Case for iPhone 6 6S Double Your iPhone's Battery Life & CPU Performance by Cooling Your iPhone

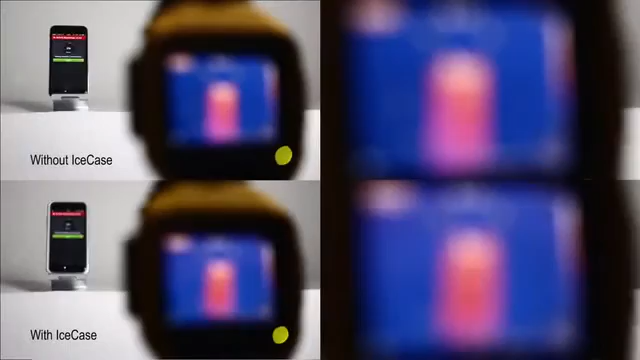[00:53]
We test on two brand new iPhone 6 running NG2 benchmark to compare the difference of the temperature. During the whole 4-minute test,
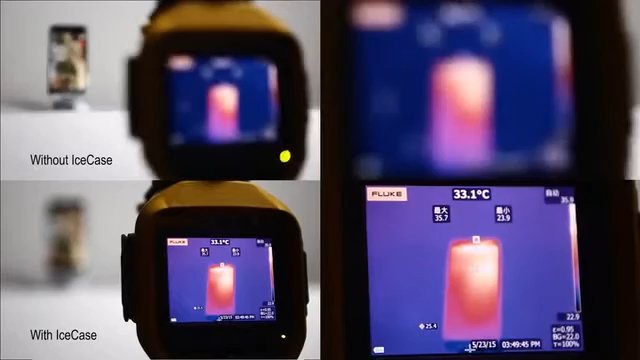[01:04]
On screen: spot 33.1°C
two iPhones all start with 34 degrees but end with a big difference. 3-minute test.
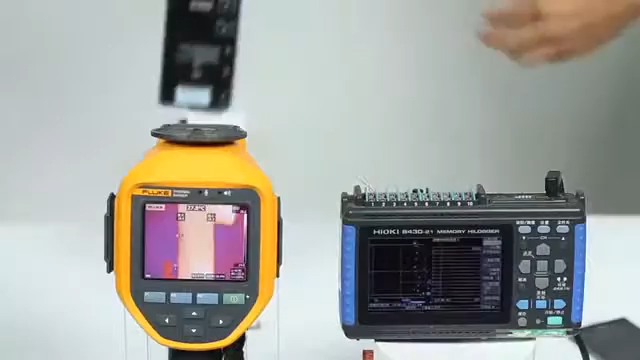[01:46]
This is our first test just on the cooling material. Test it on two manual Android smartphones. Run an N22 benchmark to test the temperature.
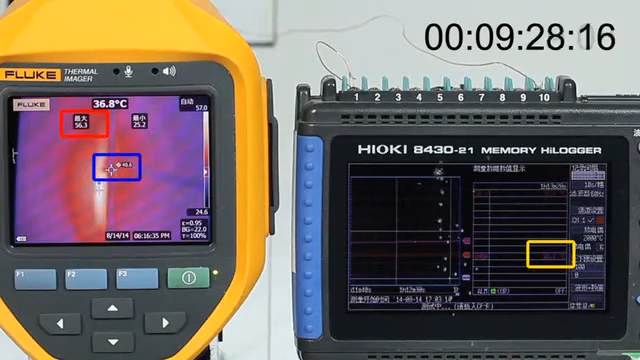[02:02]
This whole test lasts 15 minutes and the temperature difference reaches 15 degrees. Such amazing.